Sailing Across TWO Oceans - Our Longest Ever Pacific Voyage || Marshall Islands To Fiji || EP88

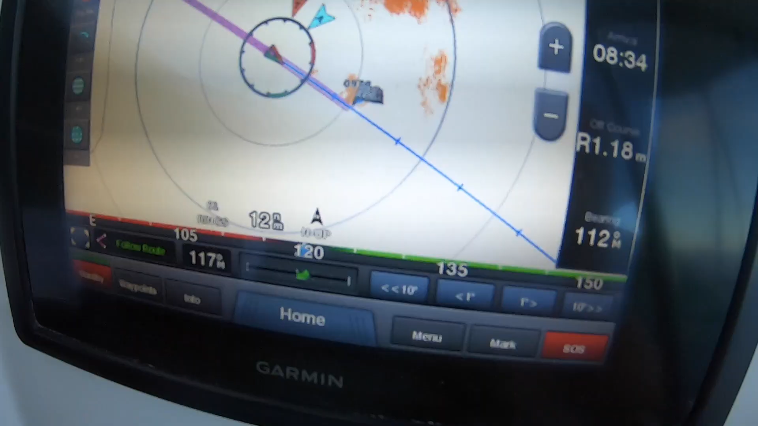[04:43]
And this is how it looks on the radar.
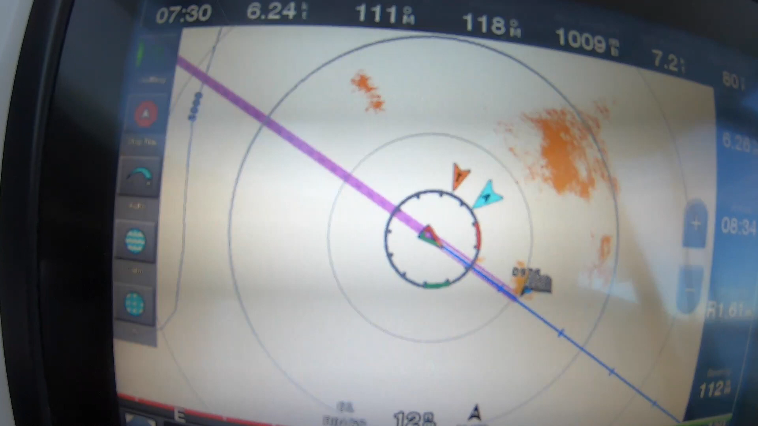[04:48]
All those orange things are squalls, including this one here, which is just under the marker, which is the one up ahead.
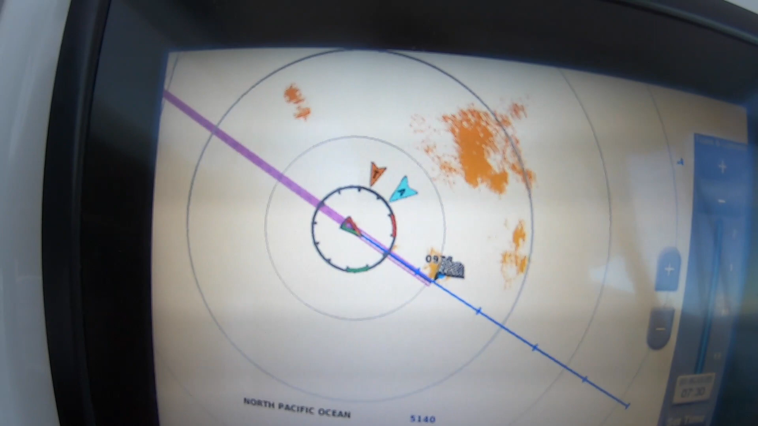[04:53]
And that's the bad boy off to our port side. Now getting the wind from the edge of that squall. So I put the head sail out.